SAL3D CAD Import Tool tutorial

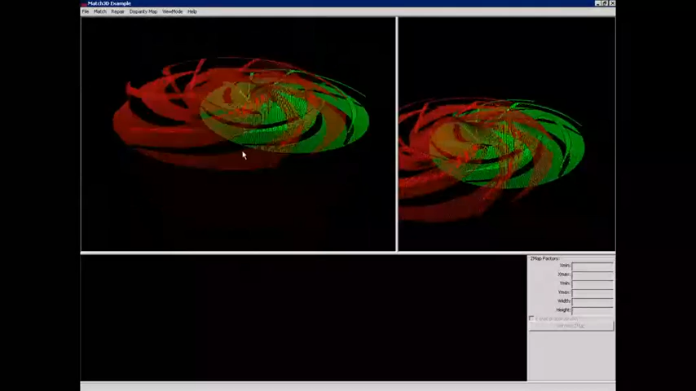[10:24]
they are far and misaligned due to different coordinate systems. We can use the South3D match 3D cores alignment tool, which is an extension allowing to match surfaces when the proximity and position requirements are not fulfilled.
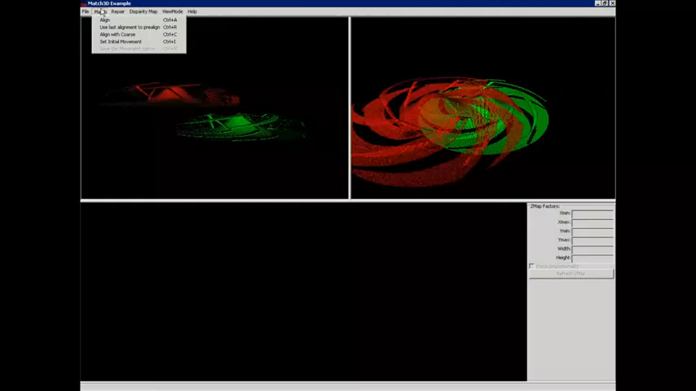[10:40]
Ok, as you can see, My3D moved the ideal cob to the position of the scanned reference object. We can now save it with its new position by saving the moving part. This is the cob we will load in our online quality control application as ideal surface to compare to.
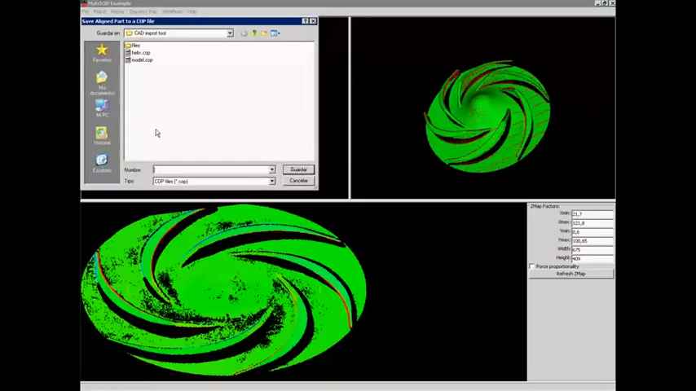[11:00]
As this will be much closer to any object scanned, My3D will be enough to get a good alignment and later comparison. If we did not have the My3D cores license, or the cores alignment was not working due to some shape limitations, we could have used simple manual alignment for this step, because we only want to put the pieces close.
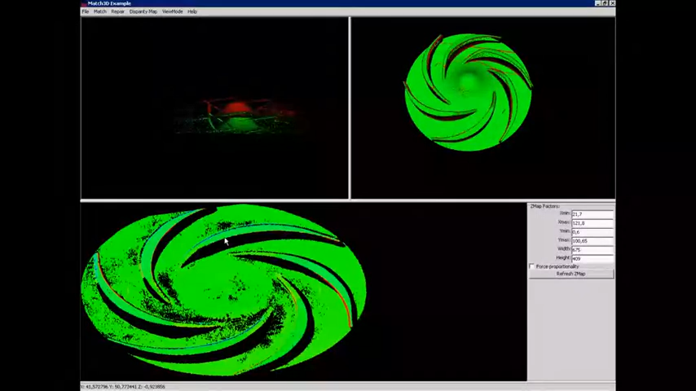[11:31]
Now we could apply My3D, as we would do in our quality control application, and save the moved part as we did before. With this moved reference cob, we would have finished the system preparation, and it would be ready for industrial inline inspection. The final industrial system would consist of pieces being scanned over a conveyor belt at high speed.
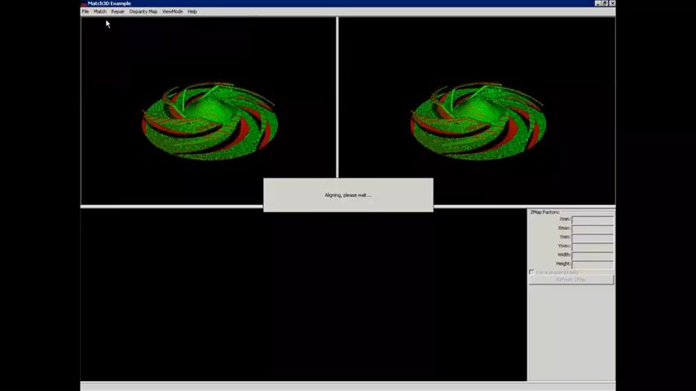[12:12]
The green is correct, and here we can see this part where the piece has not been correctly manufactured. This kind of images can be later processed in a standard 2D machine vision toolkit to perform decisions based on the disparity map. This can be based on thresholds, amount of pixels over thresholds, EDC.
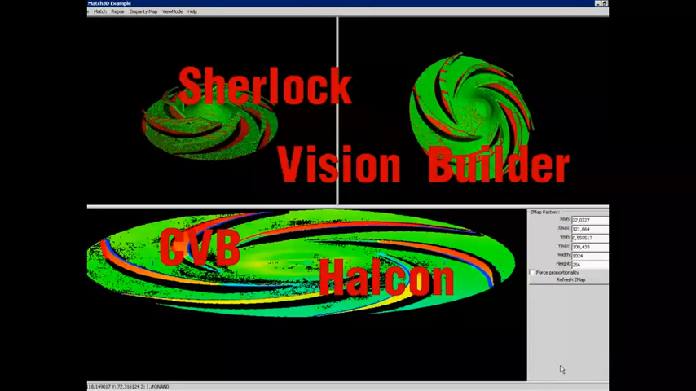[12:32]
This allows both taking statistics on the production line, or even triggers some mechanical classification of the objects over the conveyor.